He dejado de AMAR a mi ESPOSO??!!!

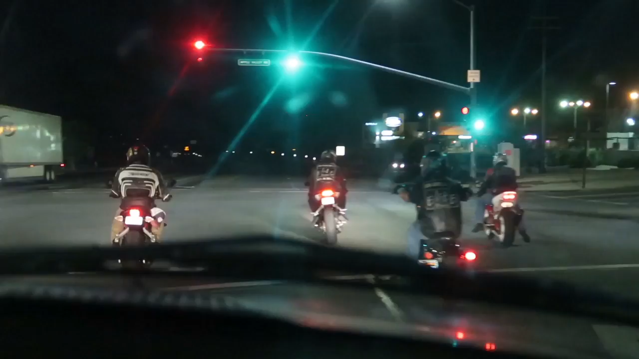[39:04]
estar pasando la vida lindo, así como esos que van ahí. Okay, no sé si en moto, pero sí así como whatever, vivamos el momento. Y se fueron.